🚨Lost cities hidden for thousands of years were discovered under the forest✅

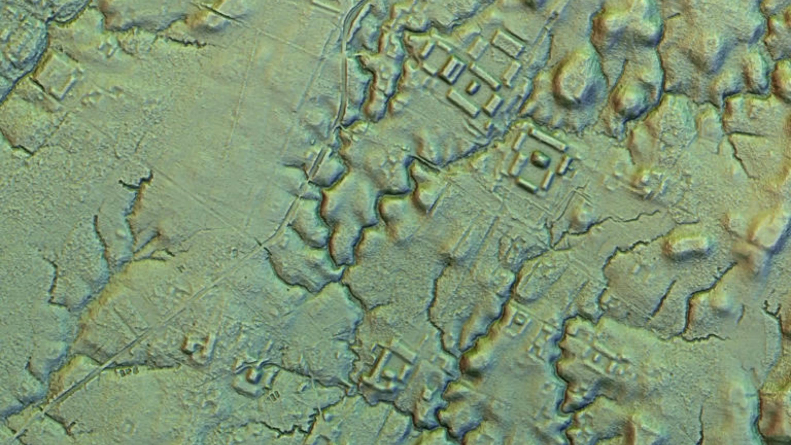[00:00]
Lost cities hidden for thousands of years were discovered under forest.